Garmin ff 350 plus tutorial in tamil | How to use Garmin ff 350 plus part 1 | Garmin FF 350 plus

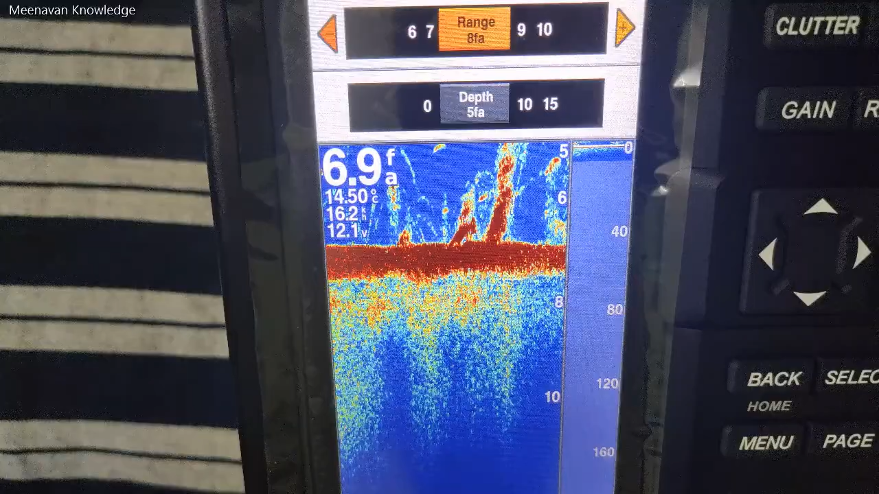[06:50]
On screen: depth 6.9 fa
கீழே உள்ளதை மட்டும் பார்க்கணும் அப்படின்னு நினைச்சீங்கன்னா மேல வந்து இப்போ ரேஞ்ச் 8 இருக்கு. ஸோ கீழே வந்து டெப்த் நீங்க ஃபர்ஸ்ட் செட் பண்ணிக்கிறீங்க.
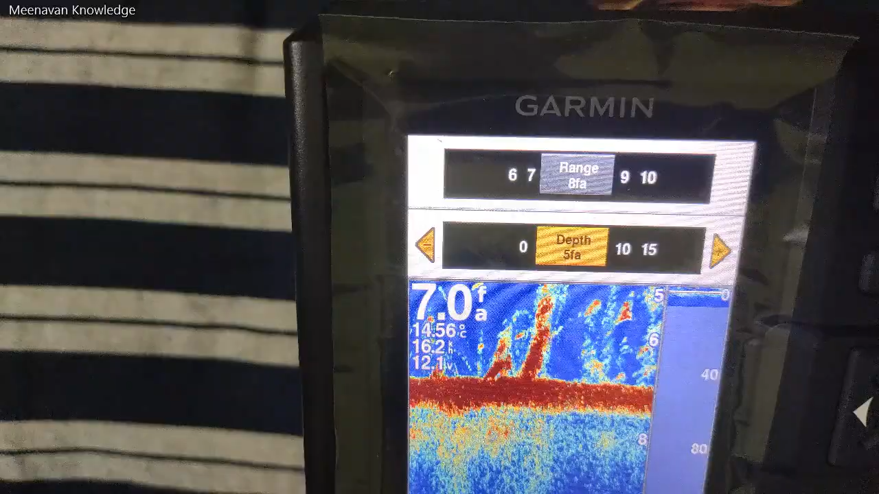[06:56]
On screen: depth 7.0 fa
ஃபர்ஸ்ட் வந்து எனக்கு ஒரு 5 பாகத்துல இருந்து கிளியரா பார்க்கணும் அப்படின்னு நினைச்சீங்கன்னா 5 நீங்க செட் பண்ணிக்கிறீங்க.
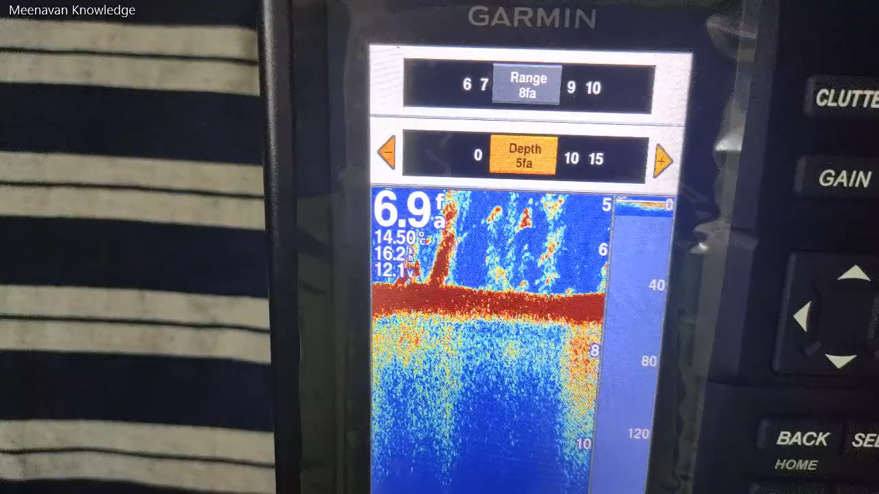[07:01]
On screen: depth 6.9 fa
இல்ல எனக்கு 0 ல இருந்து 5 வரையே பார்த்தா போதும்னா நீங்க அதை ஆஃப் பண்ணிக்கிட்டு
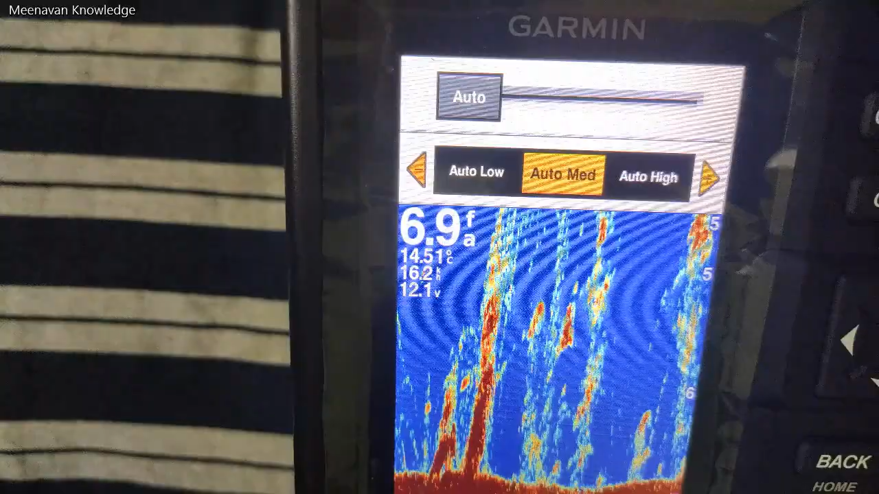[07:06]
On screen: depth 6.9 fa
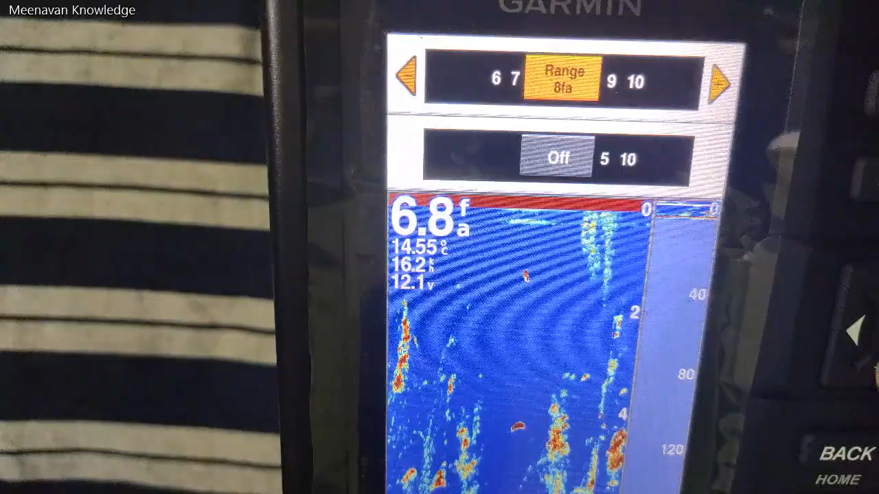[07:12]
On screen: depth 6.8 fa, water 14.55°C
கீழே உள்ளத ஆஃப் பண்ணிட்டு மேல போயிட்டு உங்களுக்கு எந்த பாகம் கீழே 0 ல இருந்து எனக்கு ஒரு 5 பாகம் வரையே மட்டும்
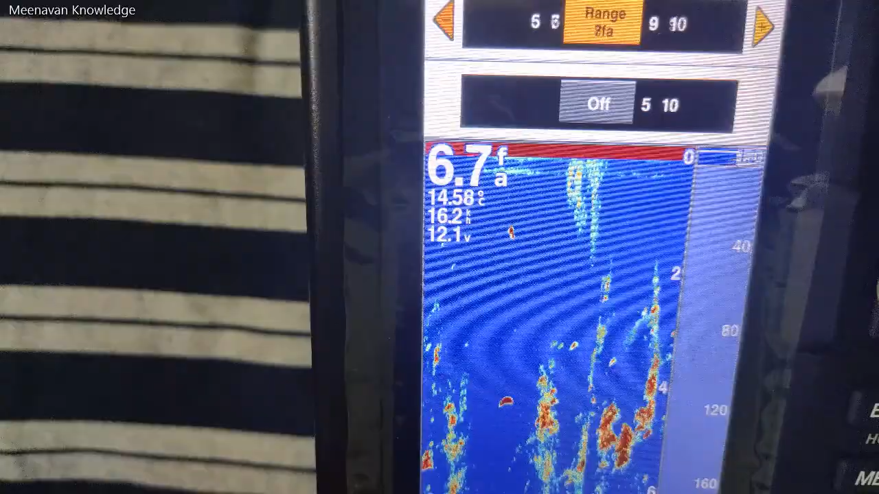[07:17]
On screen: depth 6.7 fa
பார்க்கணும்னா நீங்க 5 வச்சிட்டீங்கன்னா உங்களுக்கு 5 டீடைல்ஸ் மட்டும் கரெக்டா காட்டும்.
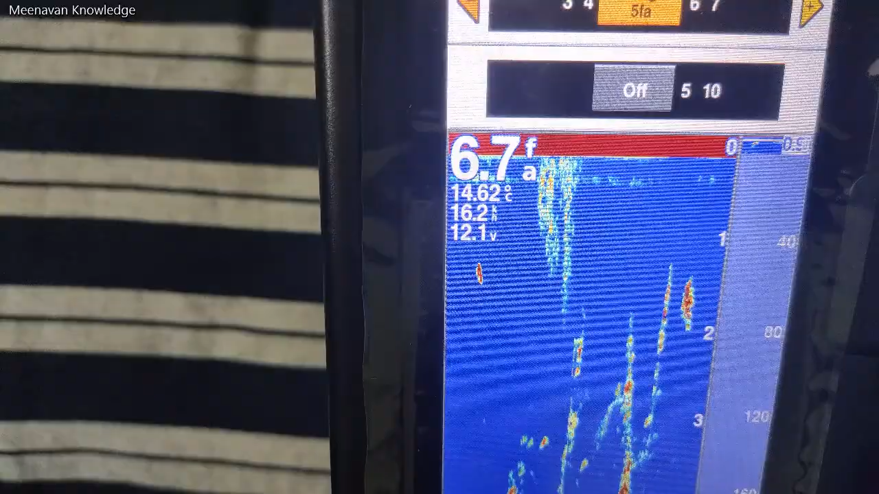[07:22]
On screen: depth 6.7 fa
புரியுதா? இப்ப இல்ல எனக்கு வந்து கீழே வந்து நான் ஒரு 5 வச்சுக்கிறேன், 5ல இருந்து எனக்கு கீழே வரைய இருந்தா மட்டும் போதும் அப்படின்னா நீங்க
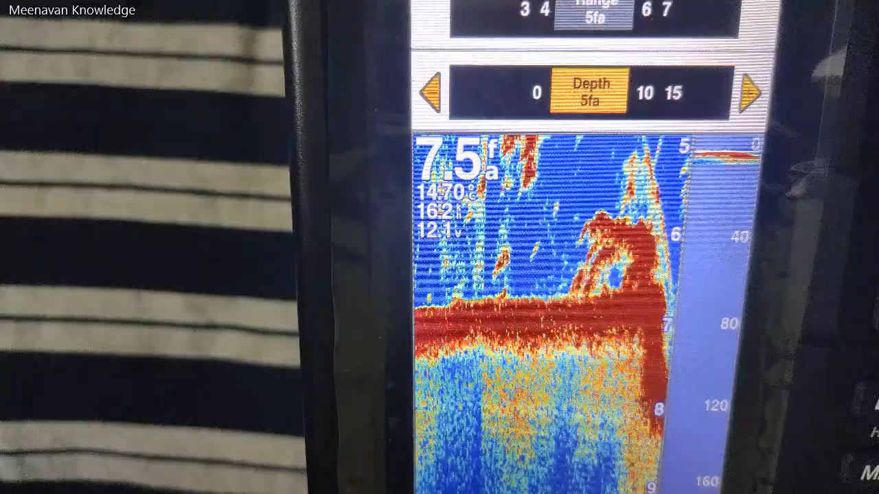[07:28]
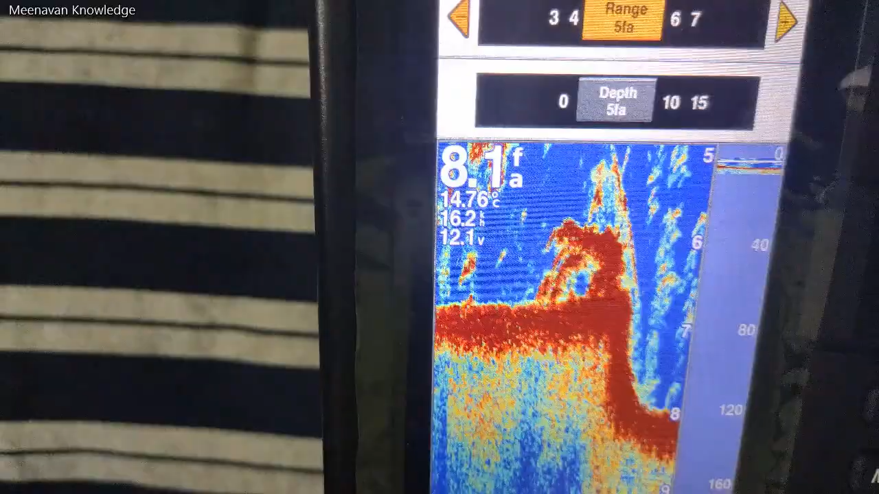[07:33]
On screen: depth 8.1 fa
5 செலக்ட் பண்ணிட்டு மேல வந்து இப்ப நீங்க 6 வச்சீங்கன்னா உங்களுக்கு 5ல இருந்து கீழே உங்களுக்கு 6 பாகம் கரெக்டா காட்டும்.
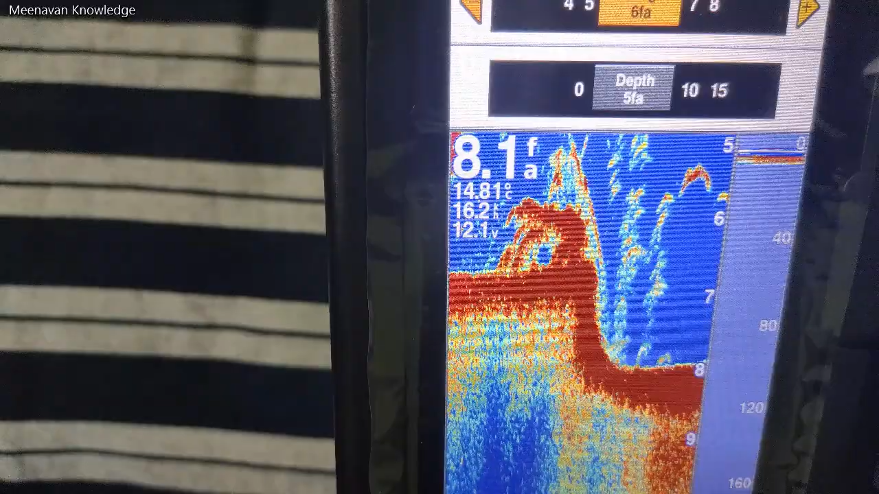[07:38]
On screen: depth 8.1 fa
1, 2, 3, 4, 5, 6 இங்க பாருங்க 6 ரேஞ்ச் நான் செட் பண்ணிருக்கேன்.